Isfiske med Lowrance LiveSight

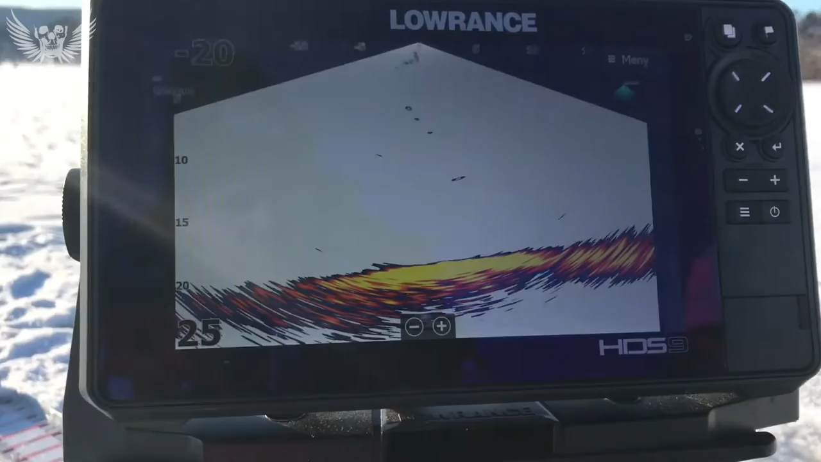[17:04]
Den er montert på en stang ved siden av. Ellers har også Lorentz et eget statiltid, hvis du ikke vil mekke noe selv. Innstillingene på LiveSight er egentlig veldig enkle.
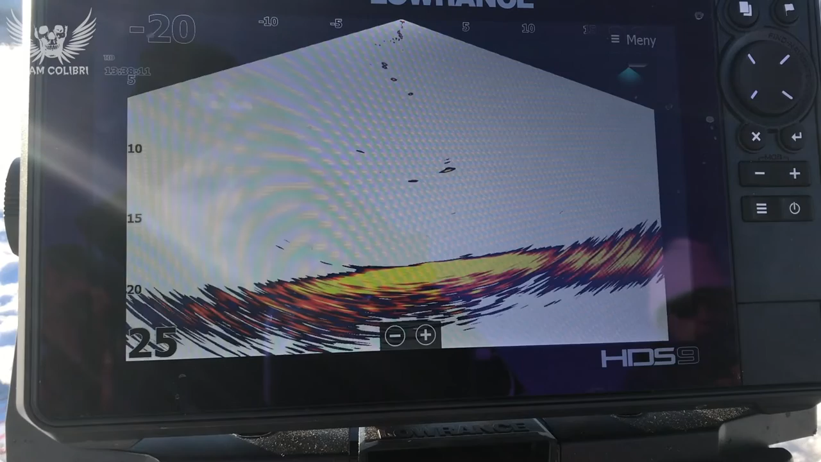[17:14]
Hvis vi hopper tilbake, så ser du at jeg har LiveSight her som symbol.
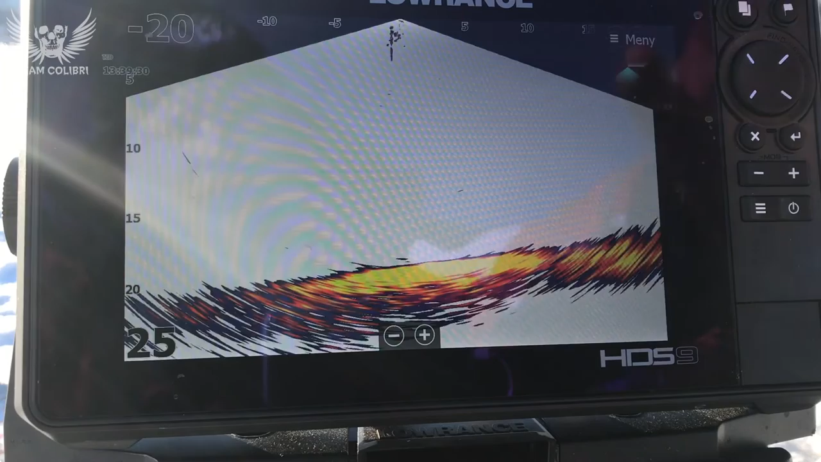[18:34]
Da er det jo nettopp lurt å slippe en sluk, en jigg, whatever, under LiveSight giveren. Følge den sånn at du ser den godt, men uten at du får alt for mye støy. Hvis vi drar på her sånn, så ser du at jeg begynner å få veldig mye ekko. Det er jo refleksjoner fra Lina til Vera her nå. Og du vil også begynne å se hvert ping, sånn som du ser i den buen her sånn nå. Det er et typisk tegn på at følsomheten din er alt for høy. Så juster ned, så du blir kvitt i.
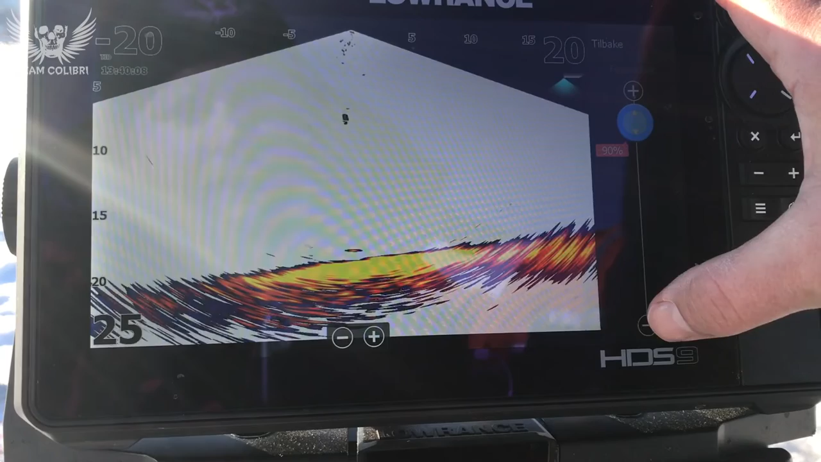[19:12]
Men fortsatt vil du da spore fisk godt.
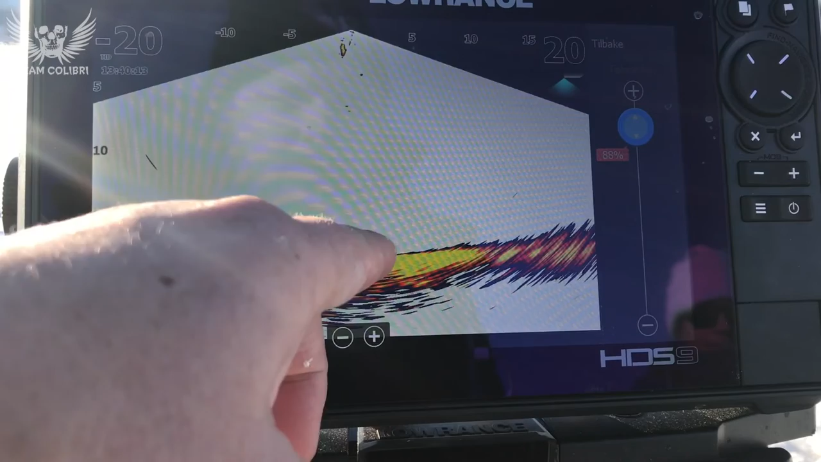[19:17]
Du ser jo disse småvittingene nederst her sånn. Og det du så komme opp her nå, det var denne lille flindra her. Hvis vi fortsetter, støydamping. Lav eller av, typisk. Her vi sitter nå så er det en del fersk vann øverst, og så er det litt sånn lagvise delinger. Så derfor kjører jeg den på lav for å slippe å få det man gjerne kaller ghost returns fra lagdelingene i vannet.
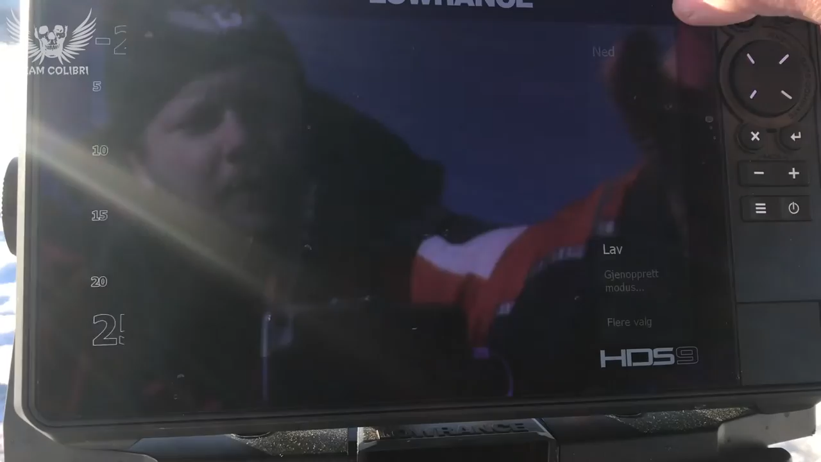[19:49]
Men lav eller av, typisk. Har du en høyere enn det så begynner du å få problemer. Og det er ikke noe vits å ha det høyere enn det heller. For hvis du får støy med støydamping lav, så har du sannsynligvis støy fra det elektriske anlegget. Og da er det bedre å fikse det, enn å skulle begynne å bruke masse forskjellige filtre, for da mister du eko. Forenkling av meny. Og flere valg. Nå sitter vi ute og det er solsinopent vær, så da bruker jeg den mest lyssterke paletten.
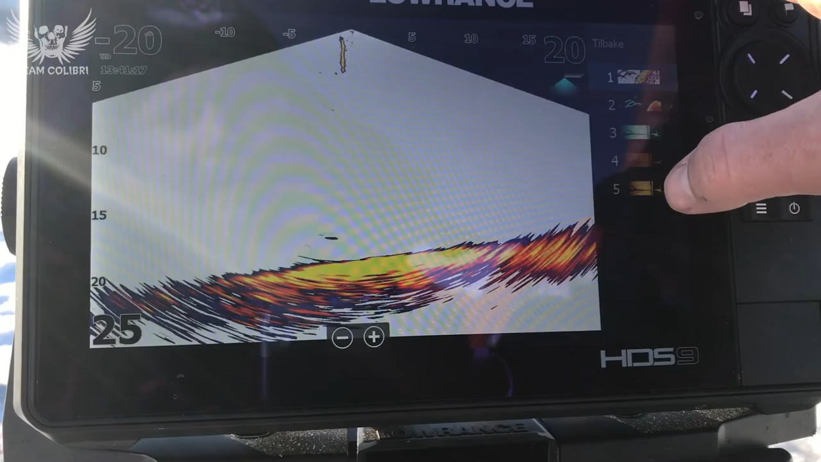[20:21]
En annen palett her, som jeg fortsatt liker godt, det er nummer 4. Men den er veldig mye mørkere, så den er ikke noe særlig å bruke her sånn hvor sollyset er sterkt. Hvis du vil, så kan du sette på rutenett.
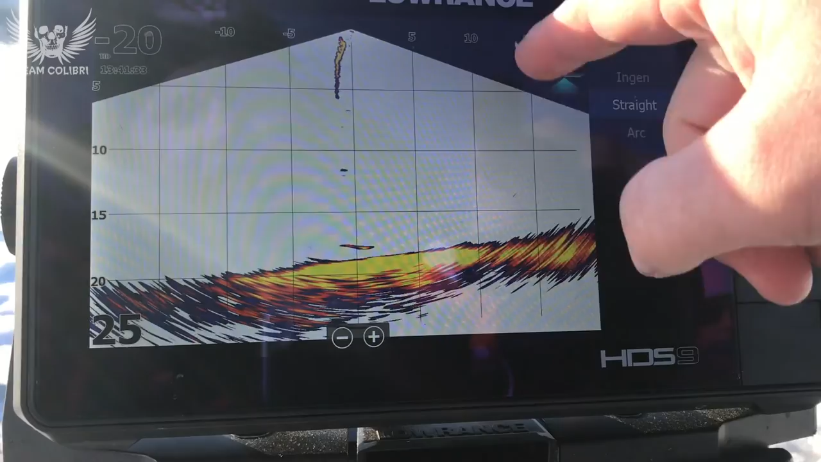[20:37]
Da får du, du har jo avstand øverst, dybde nederst,
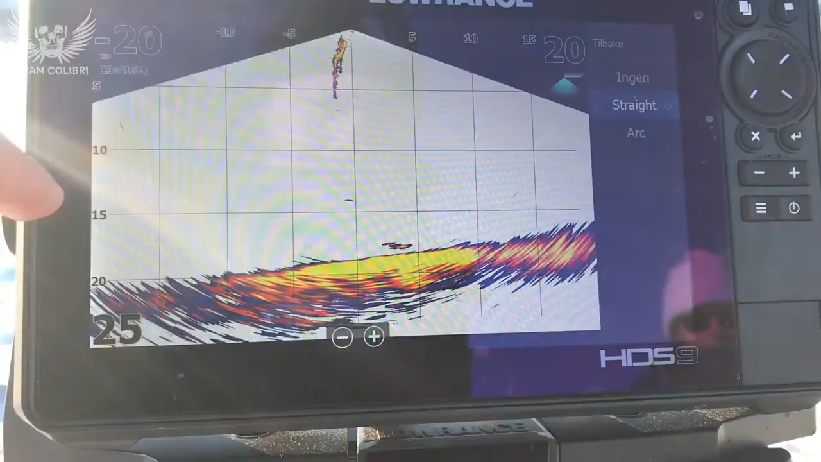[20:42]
og da er det litt lettere å følge hvilken dybde og hvilken avstand det du ser på er. Det kan for eksempel være greit hvis du retter den framover ved spinnfiske, og vi ser cirka hvor langt ute ting er.
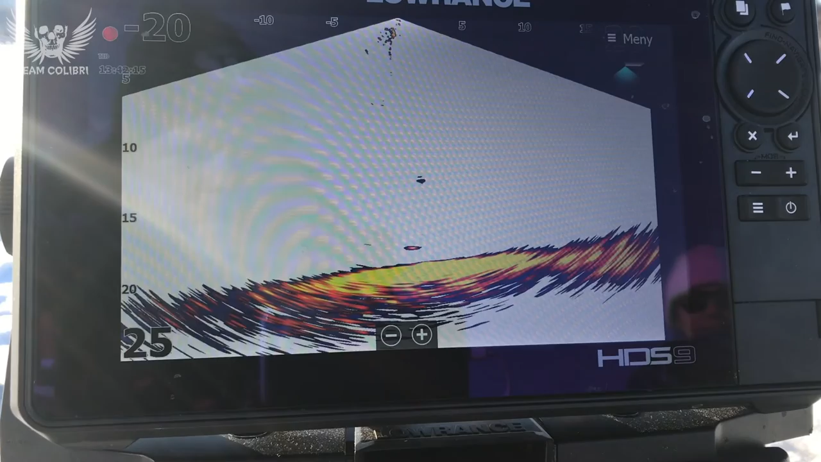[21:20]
Her er jo Vera i gang igjen og heiser opp et eller annet. Så det er ingen mangel på fiske her. De biter i et kjør.
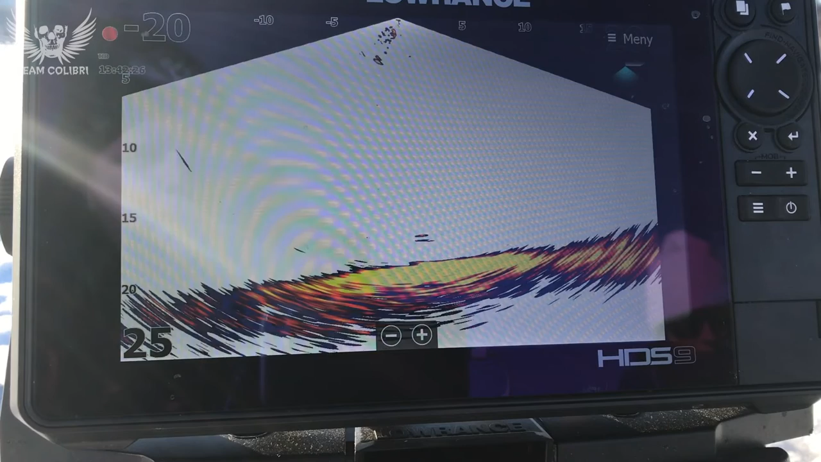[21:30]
Da kan jeg jo si at LifeSite er jo en variant over tema av skannende ekolodd. Og som alle skannende ekolodd, så er det avhengig av å være riktig montert. Det er ikke en innstilling i verden som redder deg hvis du har rotet det til med monteringen din. Hvis du får elektrisk støy, hvis ekolodgiveren ikke har den vinkelen du vil ha, så er det ikke en innstilling i verden som kan hjelpe deg med det.